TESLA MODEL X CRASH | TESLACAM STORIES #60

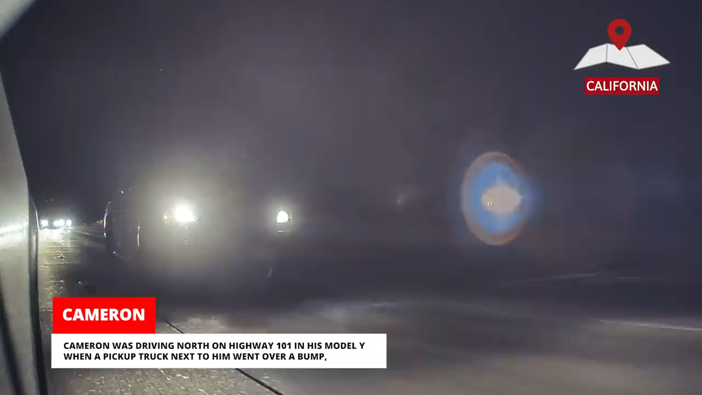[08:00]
Cameron was driving north on Highway 101 in his Model Y when a pickup truck next to him went over a bump, causing an unsecured shed in the bed of the truck to rock before falling onto the highway,
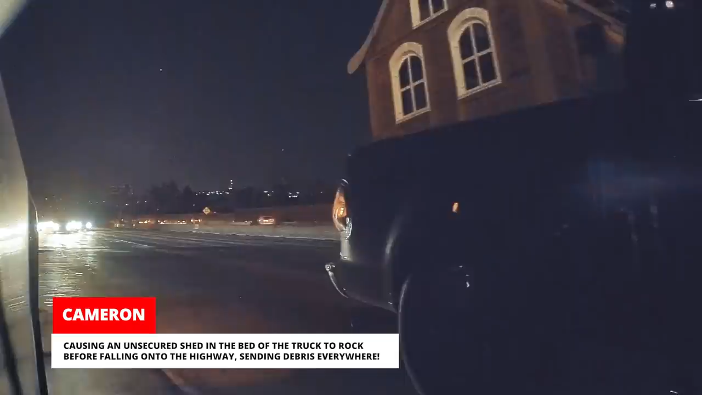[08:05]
sending debris everywhere.
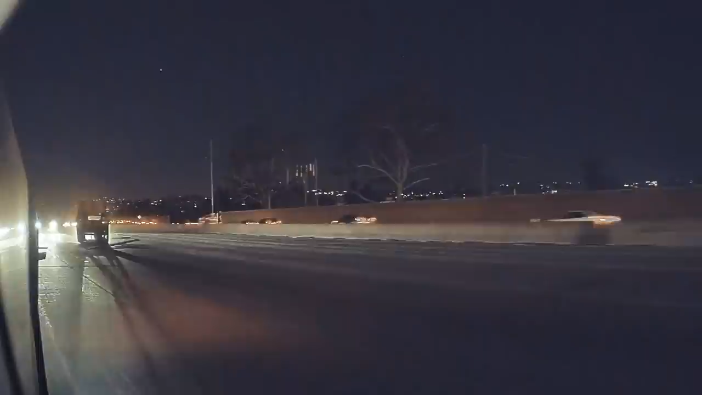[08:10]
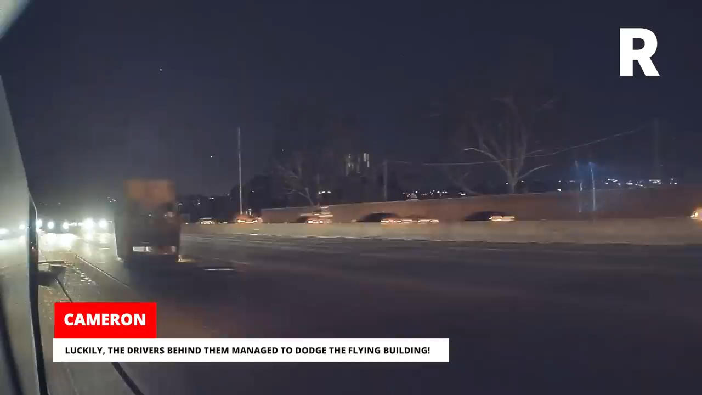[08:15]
Luckily the drivers behind them managed to dodge the flying building.
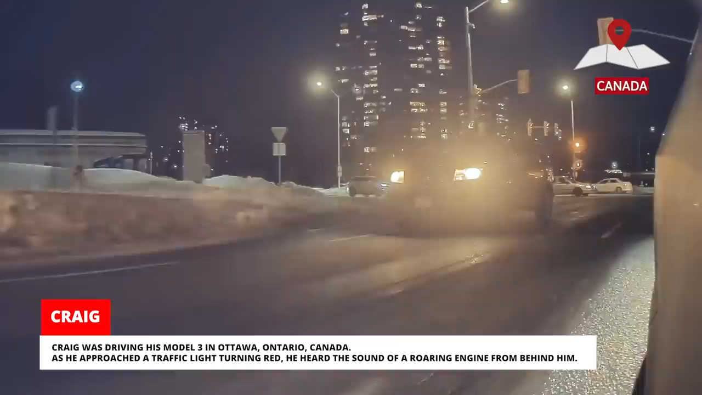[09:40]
As he approached a traffic light turning red, he heard the sound of a roaring engine from behind him. It was a Mercedes trying to catch the yellow light.
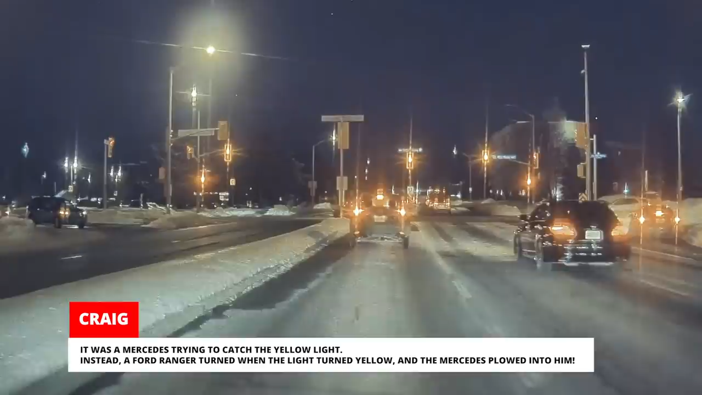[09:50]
Instead, a Ford Ranger turned when the light turned yellow and the Mercedes plowed into him.
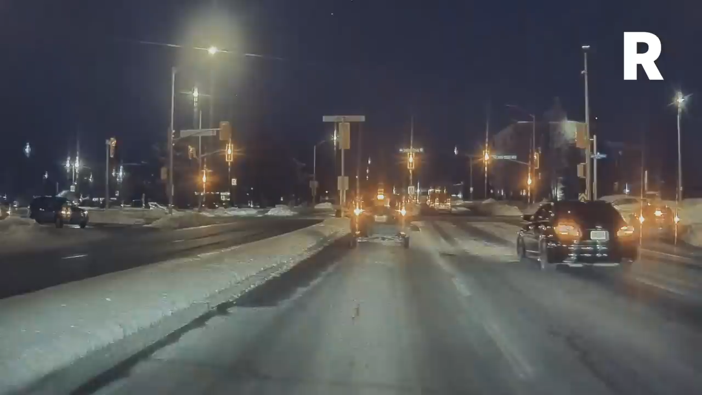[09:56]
Craig gave his business card to the driver of the pickup and left another card for the police, in case either of them wanted the TeslaCam footage.
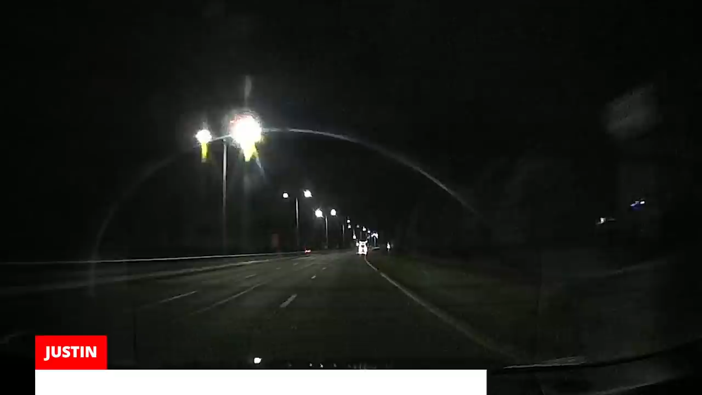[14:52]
A van had been tailgating him for a while, and once they got on the A1, Justin used all the Tesla's power to get away from the van. Needless to say, he left him in the dust. The speed limit on the A1 is 50 mph at this point, and he engaged autopilot once he was at speed. The van caught up and overtook him, going about 70 mph.
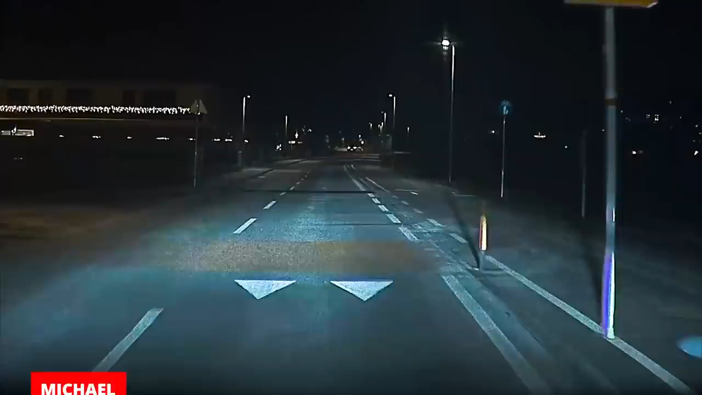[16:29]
A deer suddenly approached from the right. Thanks to Jenny's quick reflexes, it ended up being a near miss and not a collision.